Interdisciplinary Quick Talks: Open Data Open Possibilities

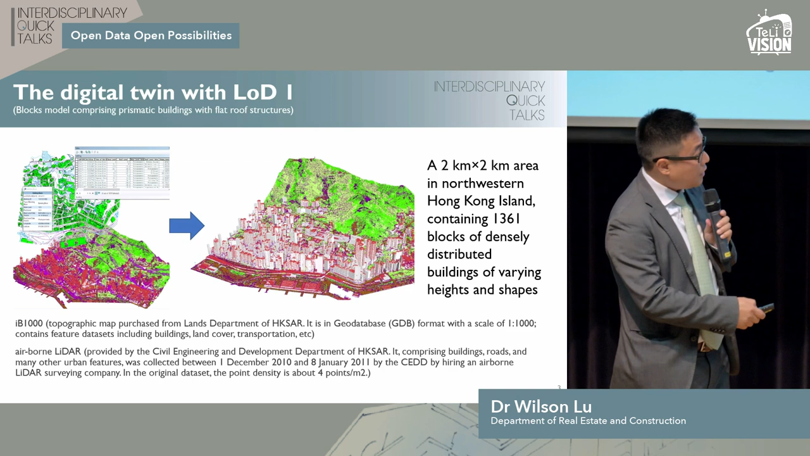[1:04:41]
for free download, actually. I'm not sure whether in Hong Kong, next step, we can try to make up this part of data. So using the CEDD data, we are able to detail the rooftop.